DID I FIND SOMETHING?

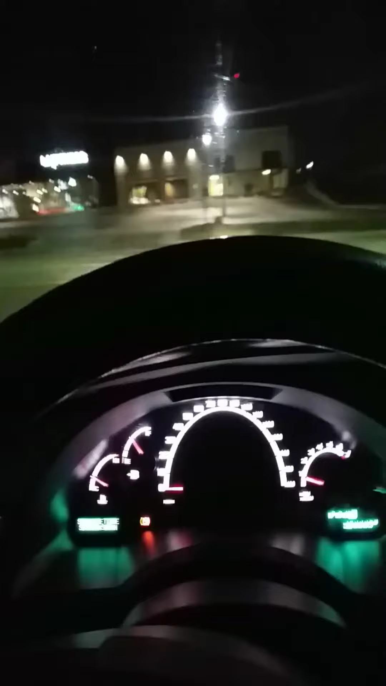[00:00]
Look, everybody. Everything. Look, no cars on the roads.
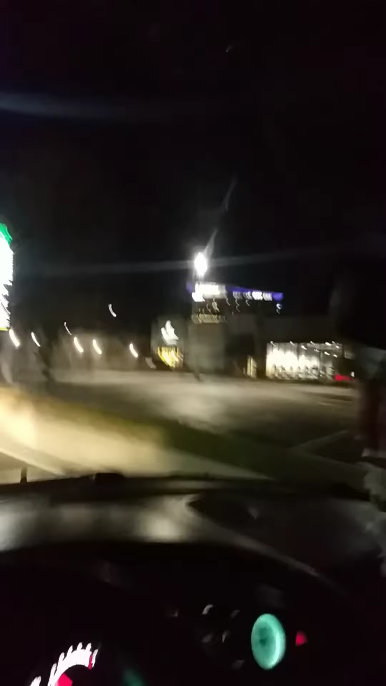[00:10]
Look. I'm dumpster diving. I already got some stuff. Yeehaw! Everything's closed up, you guys. 9 o'clock and closed up. The only thing open is the gas station right there.
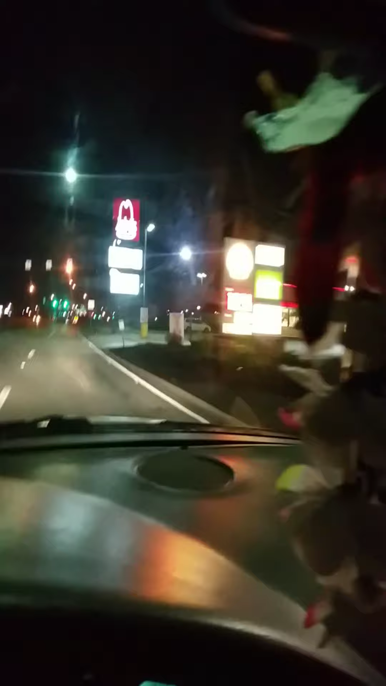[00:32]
Arby's is open through the drive-thru, but that's it. Look, there's one car on the road, you guys. There's BP, it's open. Now we're going on the highway.
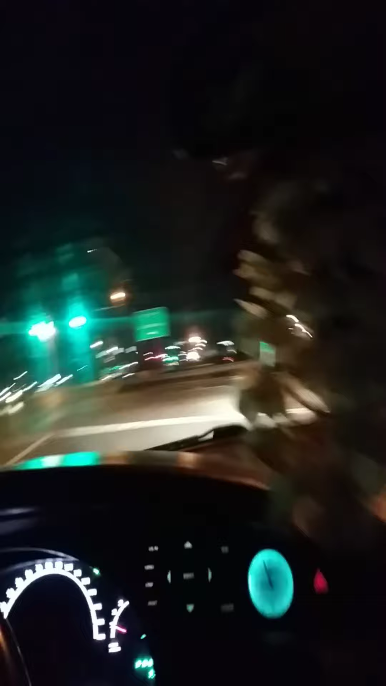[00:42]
A few cars on the road. Nothing special.
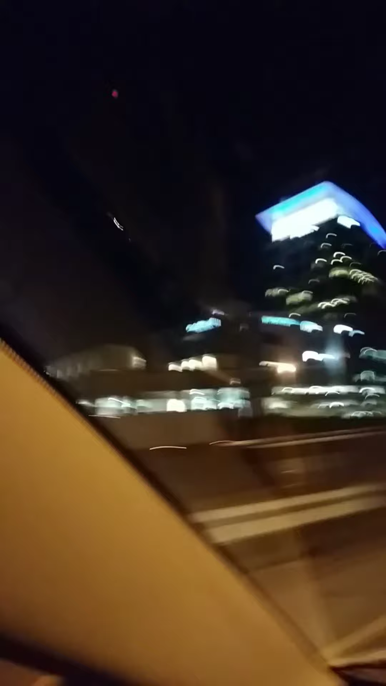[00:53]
See that big building right there? That is actually a mall. We got the cinemas there and everything. Workout place. But yeah. There's a lot. Everything's shut down.
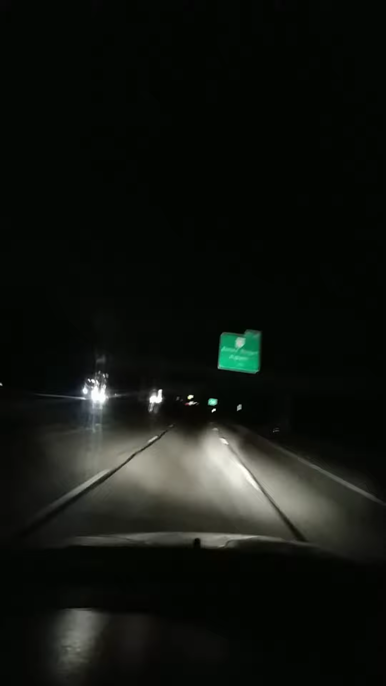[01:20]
Kills me not to dumpster dive. So, look at the highway, you guys. This is really a really busy highway. And I see a few trucks and a few cars, but that's it. This highway is always packed.
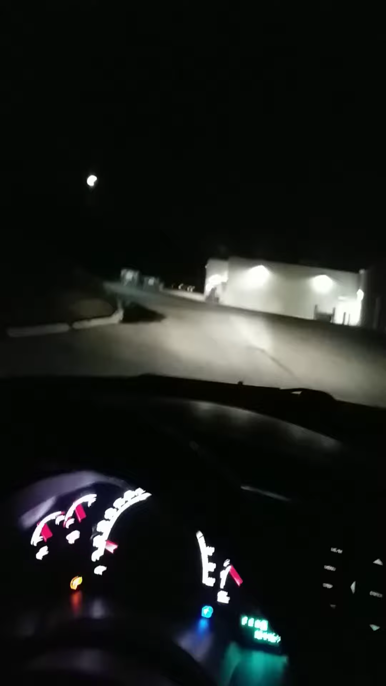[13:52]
Which is right there. And there's our grocery store called Fresh Theme.